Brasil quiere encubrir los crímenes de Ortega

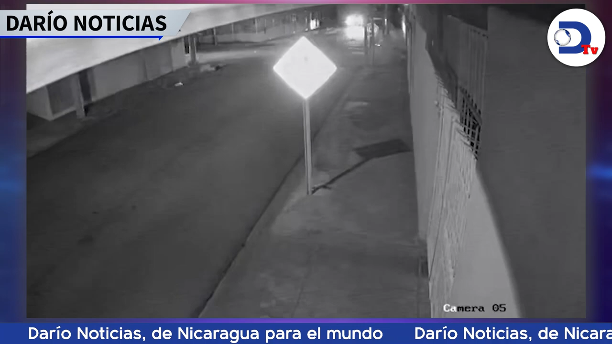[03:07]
Cuando regresaban a su casa después de haber salido de una fiesta la madrugada de lunes,